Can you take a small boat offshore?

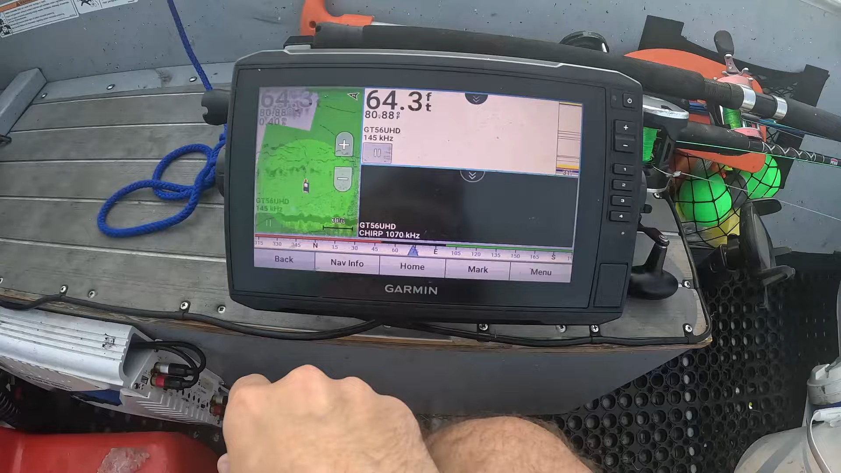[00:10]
So that's where I'm going to keep my shrimp. Yep.
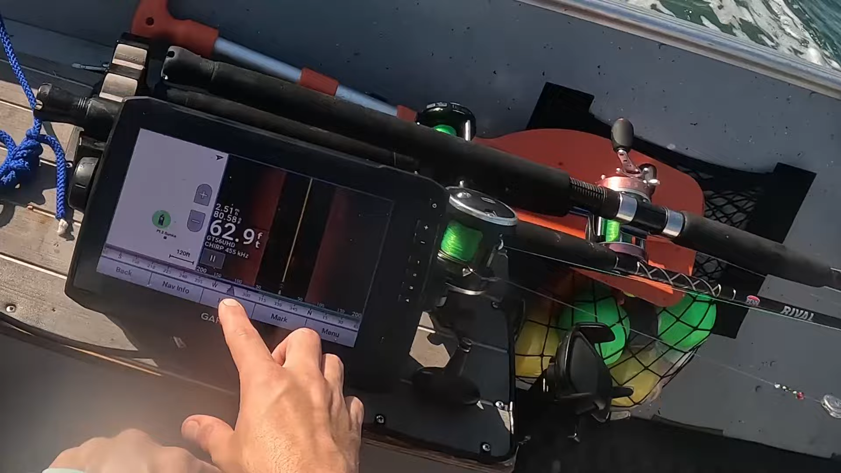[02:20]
But the waves going up and down really made it a little bit harder to interpret. I'm not seeing any fish on the fish finder screen.
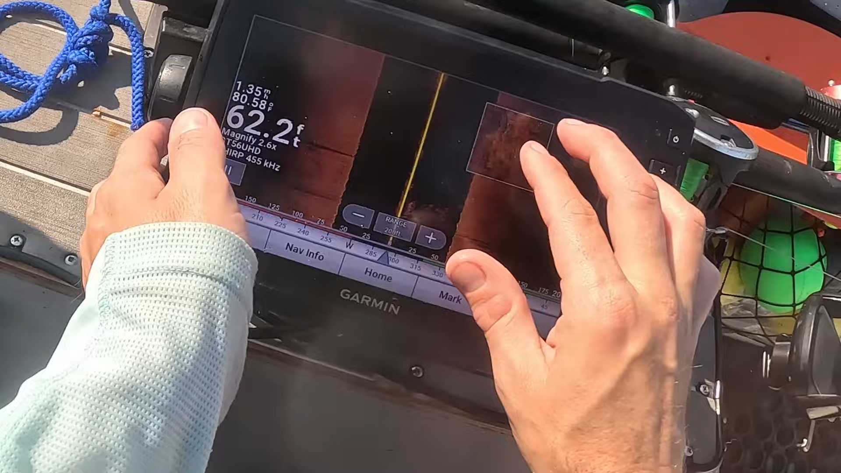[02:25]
On screen: depth 62.2 ft, water 80.58°F
Doesn't necessarily mean there's none here. But I think I'm going to go ahead and try to fish that platform over there.
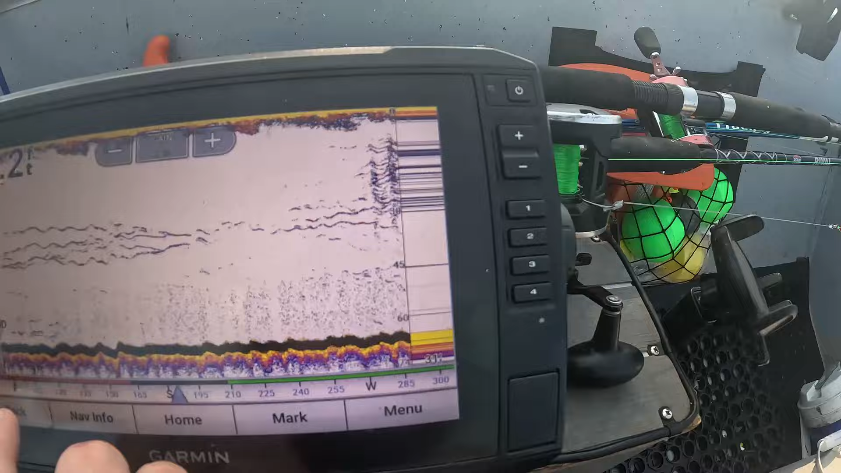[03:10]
So what those are, that probably could be bait right there.
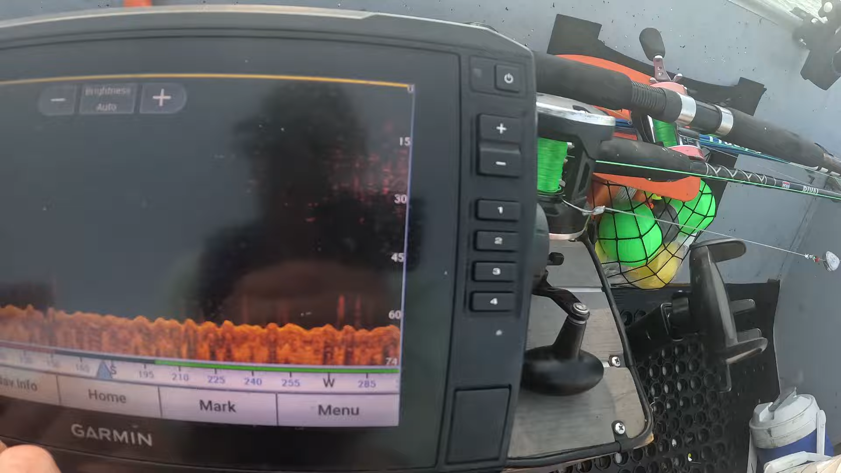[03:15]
Ooh, that's a lot of bait. That's good. That's a good sign.
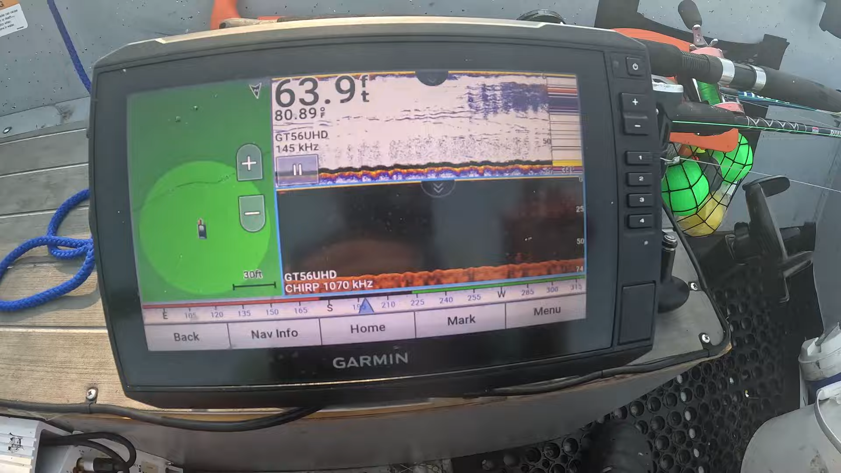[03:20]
On screen: depth 63.9 ft
So I'm going to throw a shrimp, live shrimp down there. Right about 30 feet.
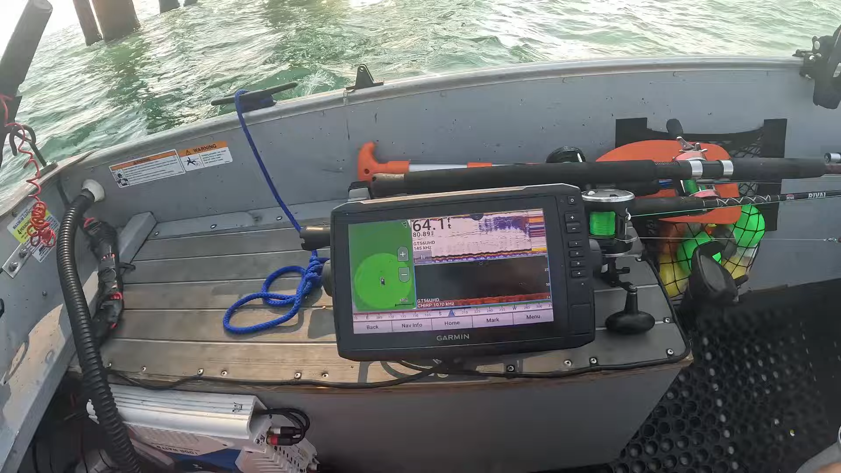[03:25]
So I throw a live shrimp on my circle hook.